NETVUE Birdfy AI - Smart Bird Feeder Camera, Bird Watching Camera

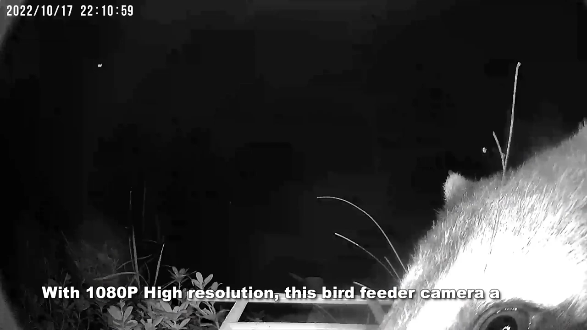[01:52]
So I actually had to mount it. I actually used the mounting apparatus that came with it and that's fantastic. It also, I have a solar panel that I can run so this thing goes 24-7 without having to,
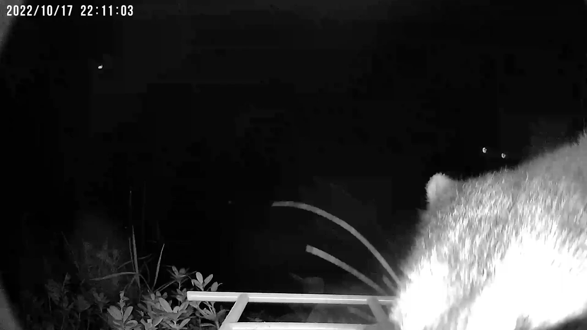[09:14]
So anyway, folks, really a fantastic device. It is sturdy. I do like, look at him. He's staying still because he knows I'm out here. It is sturdy.